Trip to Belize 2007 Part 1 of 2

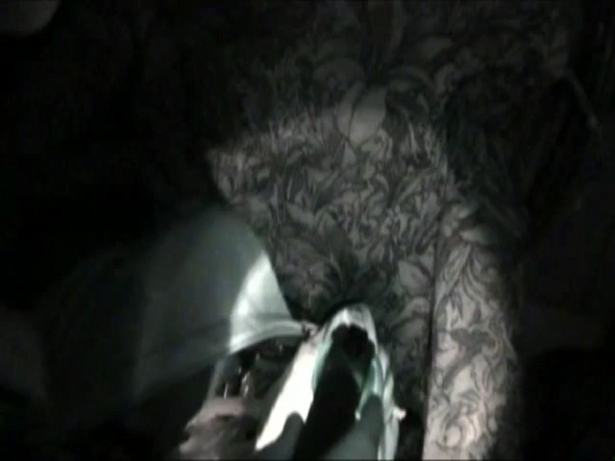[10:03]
Well, it just climbed out. They move pretty fast, actually.
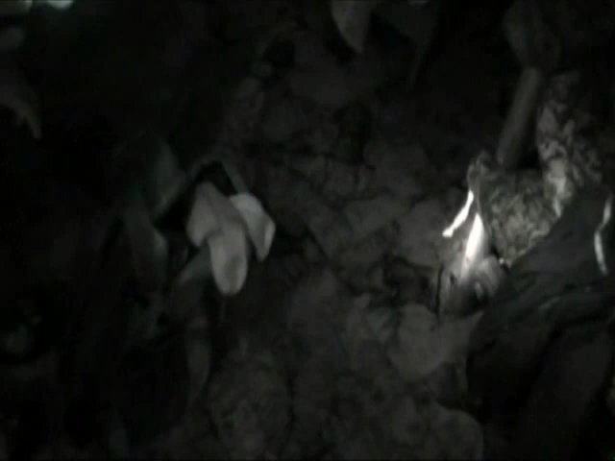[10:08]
It's over here somewhere. Wait, don't put it on the jacket.
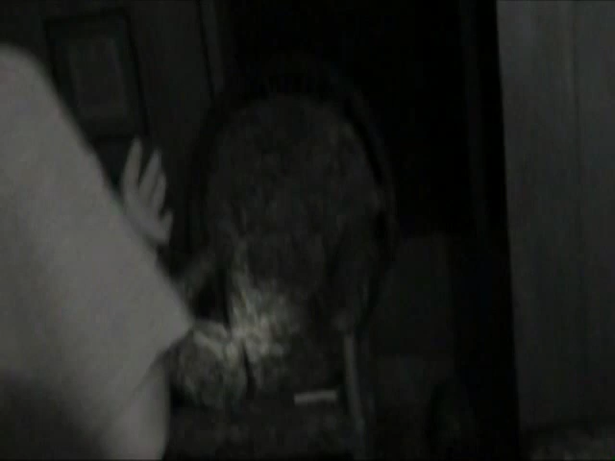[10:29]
They'll just go over your head. Yeah.
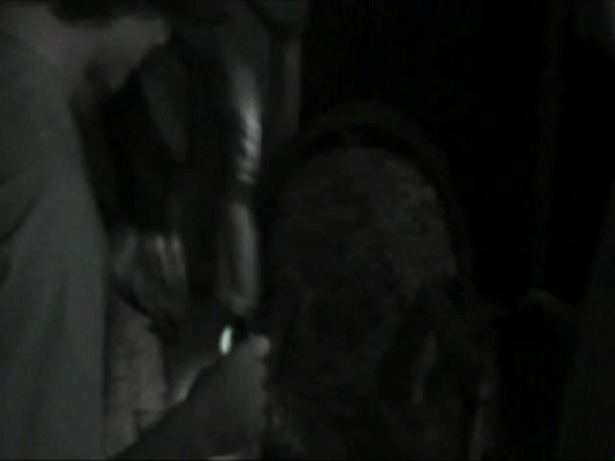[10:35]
Eef. There's one over here somewhere.
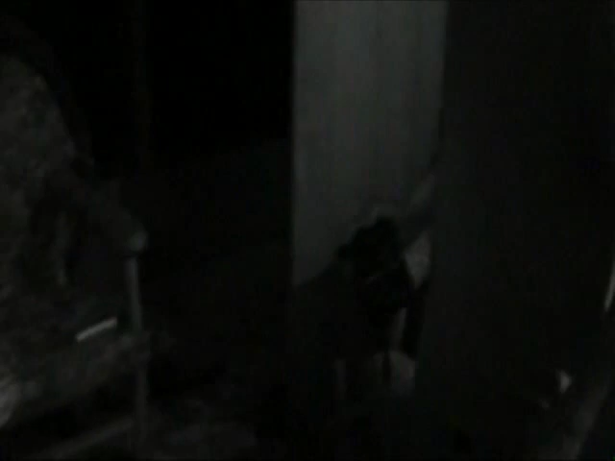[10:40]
Oh, I just stepped on one. Put my shoes on. You did?
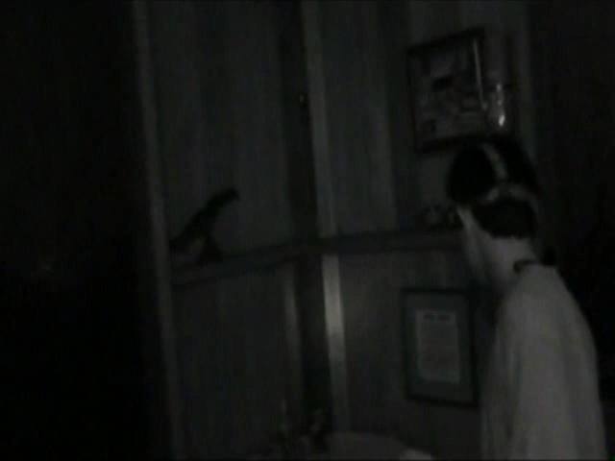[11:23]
There's one right there. Where? Ooh. Oh, that's a big one.
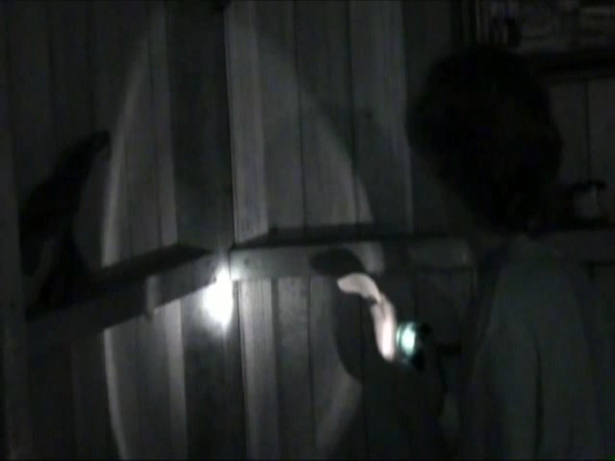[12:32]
Oh, he's moving. Get down over there. You know they race those things? Really? Oh my gosh.